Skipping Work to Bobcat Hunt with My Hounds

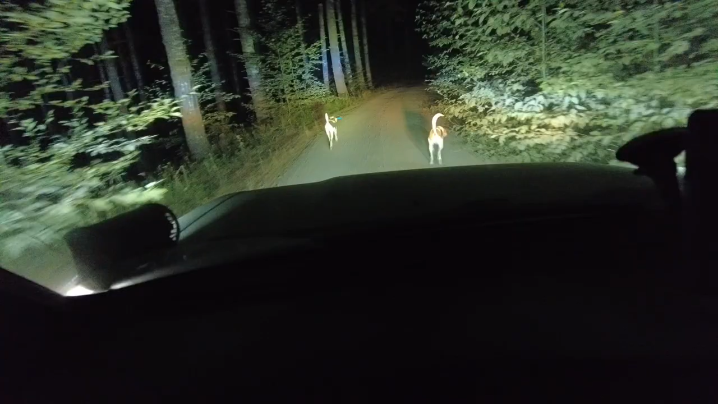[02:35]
All right, so I'm just roading the dogs for a little while.
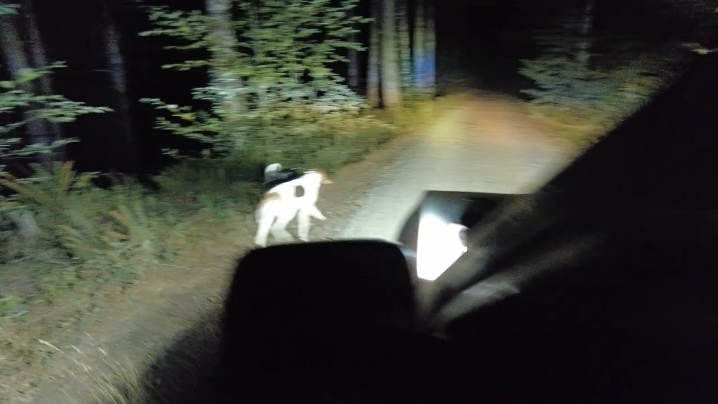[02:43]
I'm gonna cover a lot of ground this morning, and the goal is to find a bobcat. The goal is to tree a bobcat.
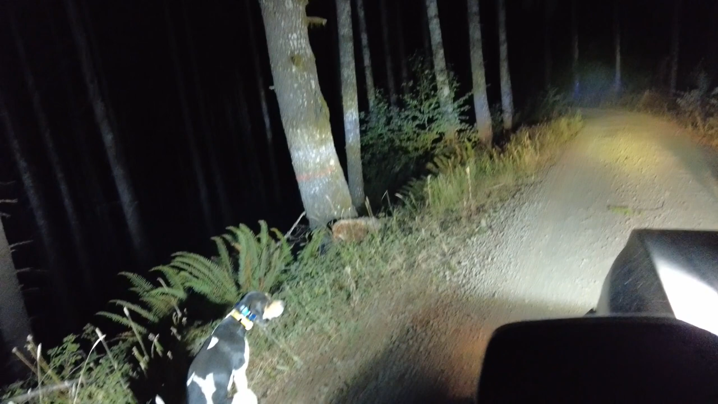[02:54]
But I guess I gotta poop some more.
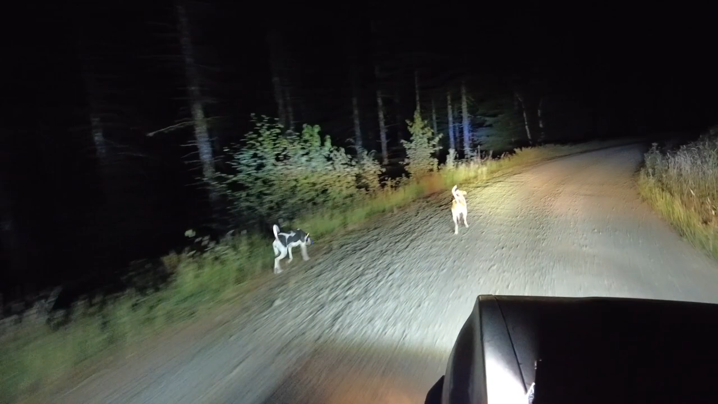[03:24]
Alright, so about 200 or 300 yards back down the road, they both started getting excited and smelling some stuff. So no actual strikes yet, but yeah, they seem like they're kinda trailing something. So we'll see.